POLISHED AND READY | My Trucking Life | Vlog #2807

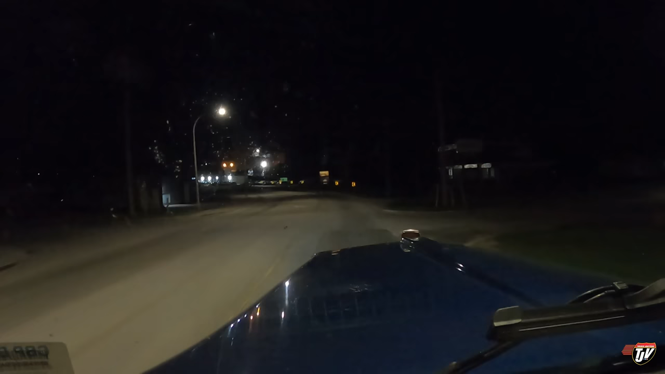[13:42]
Transcavita Highway. Highway 17. It's not a left. I'm just going to go straight through. There is no left turn. You just go straight. The road doesn't turn. Physically we're turning left. But I don't need you to tell me that. At the lights here. She says keep left. Why would I turn right? Why would I leave the road?
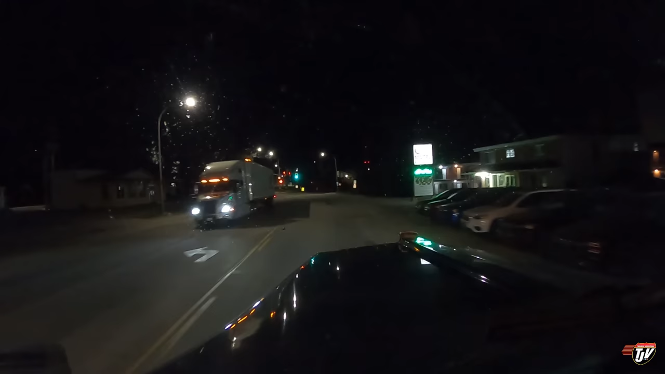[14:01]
See?
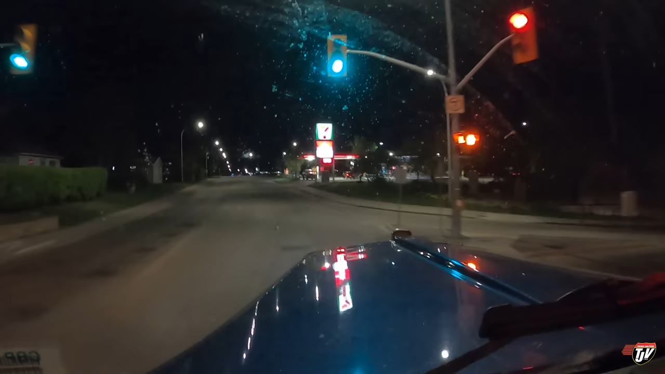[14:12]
The price of gasoline is $1.58 per liter.
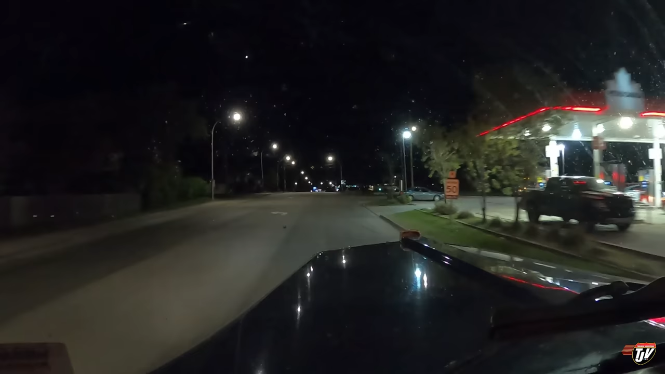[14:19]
Continue on this road for 307 kilometers. It's always a little more pricey here than in Manitoba. Dryden is a little more isolated. I guess it's harder to get fuel out here. Husky here is also at $1.58.